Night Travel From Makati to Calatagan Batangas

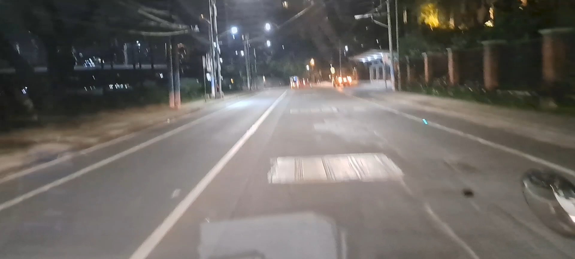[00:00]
Okay guys, punta na po kami ngayon sa site Alatagang, Batangas. Time check, 2.30am.
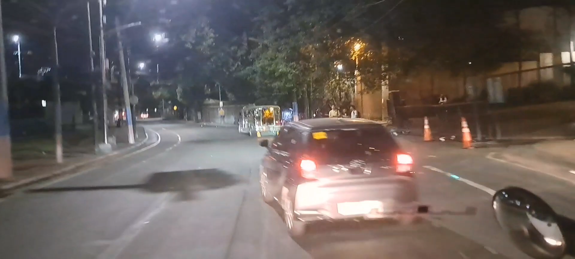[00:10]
Diba? Maliwanag na maliwanag pa yung unahan natin.
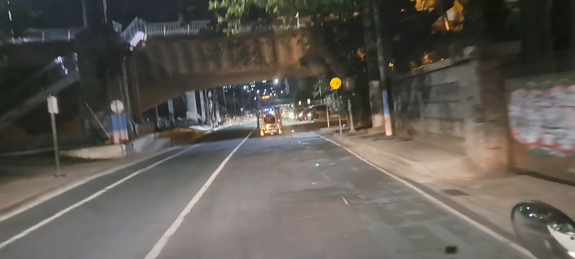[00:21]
Baka ano man lang tayo. Baka hit-hit tayo eh.
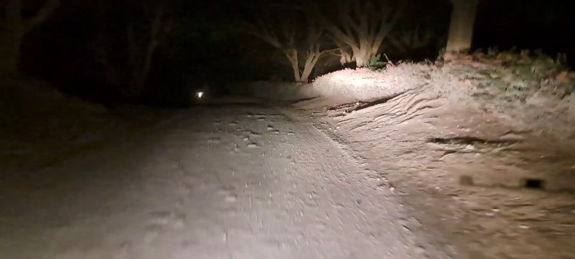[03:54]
ang mga puno na to mga puno na to pang mga puno na to maha tiyan maha Oh, matarik nga Wala pa, ayun Mas matarik pa dun
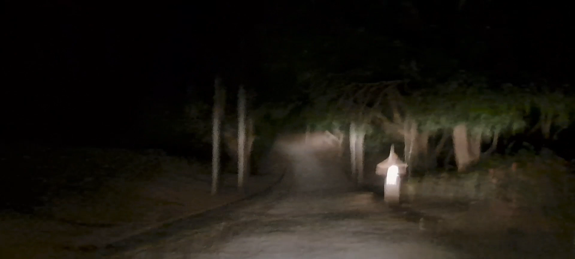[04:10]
Malayo-layo pa pala ito Ah, meter Kilometer
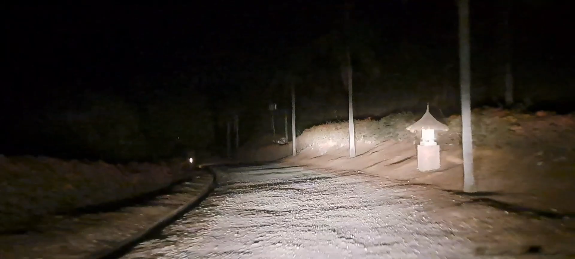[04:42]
Mabak-mabak Hindi mo kasi binapa-semento ship Napalimutan ko ito eh Mabak-semento mo na ito ka Oo, susunod Parang hindi ka mahirapan dumaan Sige,
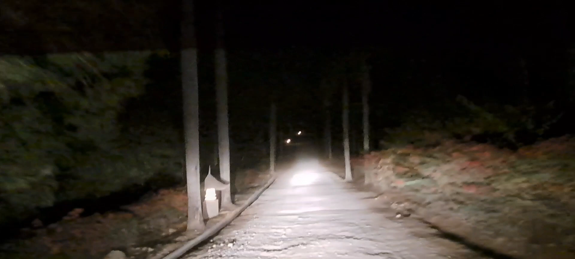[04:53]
sila na iso pa ahon din ship Pakaisip, ayos naman Masyadong malabak yun, ahon pa naman Eh, di bali, sa susunod nga Pagbalik po, ano na yan, ispalto na yan Espalto na yan Eh, palapahabaang Palaparan pa natin itong daan na to Napahili,
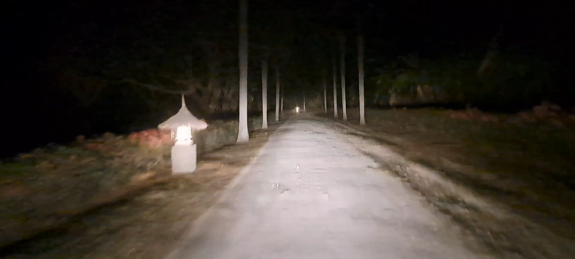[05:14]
doctor kasi kayo Papupunta kayo dito eh Wala eh, sumabing sa gulong Eh, yung ilaw, mababa pa Hindi pa mataas Hindi ba yung engineer mo dito, ship? Wala pang budget eh Ayun oh, di naman naman oh yung daan Lubak-lubak Di naman yung daan mo ship? Oh,